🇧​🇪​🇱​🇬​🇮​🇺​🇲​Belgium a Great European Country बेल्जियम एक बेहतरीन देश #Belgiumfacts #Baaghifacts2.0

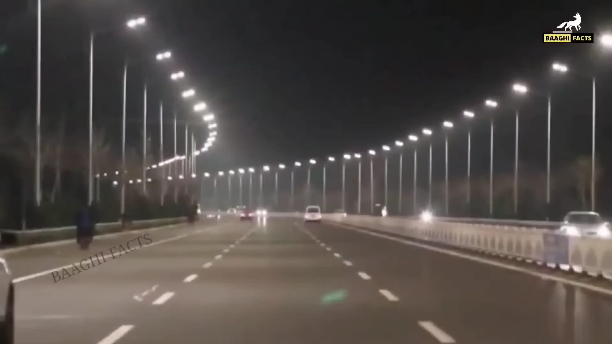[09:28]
की सबसे साब सुथरी और रोशनी से जगमगाती सडके हैं।